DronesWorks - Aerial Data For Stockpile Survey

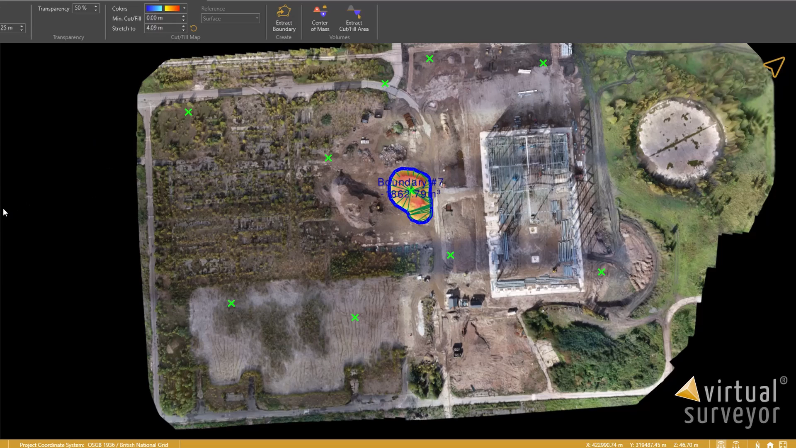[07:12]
We can do that quite quickly, um, in the software now because every point on here has an X1. YZ coordinate. Now, normally we would clean this data because if we zoom in, there's multiple trees and, uh, small elevations in the ground.
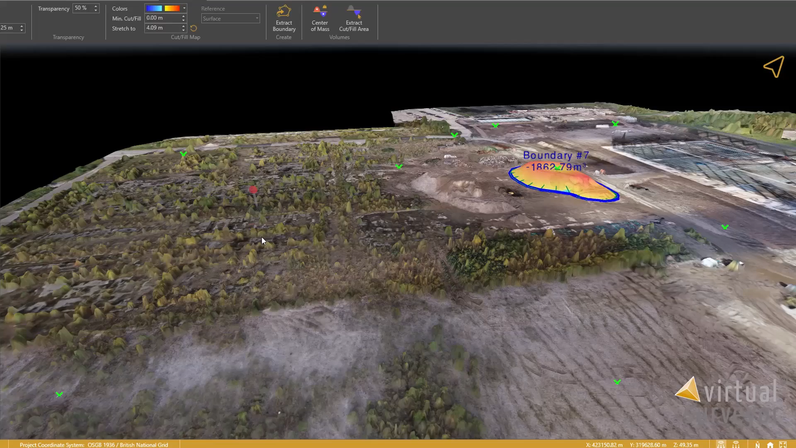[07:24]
So we'd spend some time cleaning that up to make sure we've got accurate data.
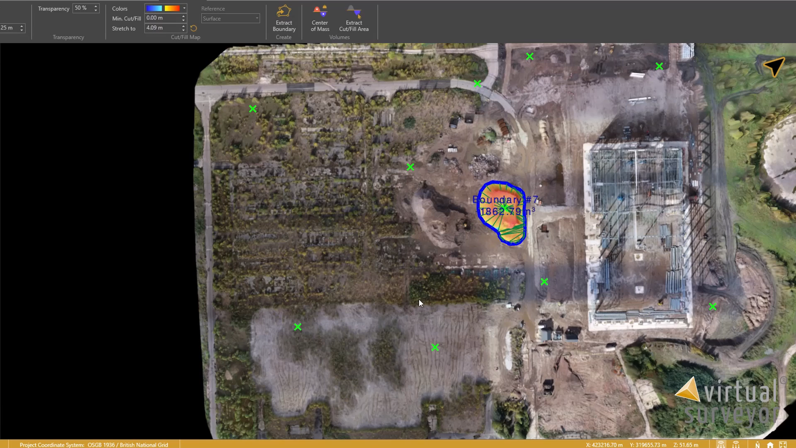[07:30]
But if we, uh, we can generate the point grid automatically, this only takes a few minutes. And here now you can see all the data points, um, where there are any changes in elevation around the site. We can then use those to create a TIN, a surface model, and again, give that to the, uh, the surveyor or site engineer.
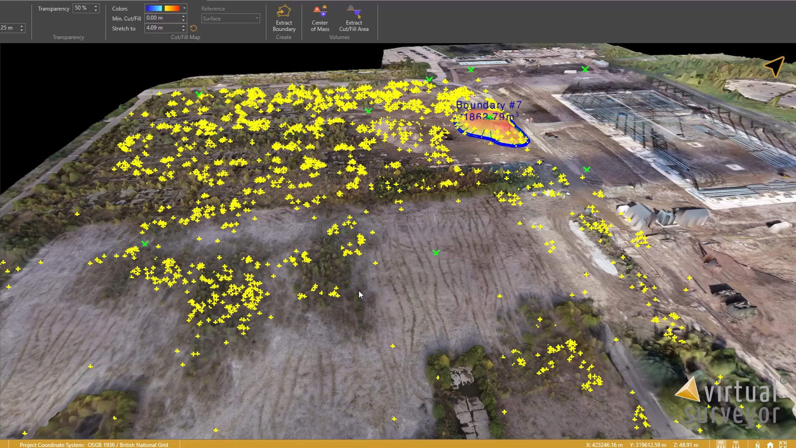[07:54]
So you can see now how using this software, we can get the drone data into a format that the site engineers and surveyors are used to working with.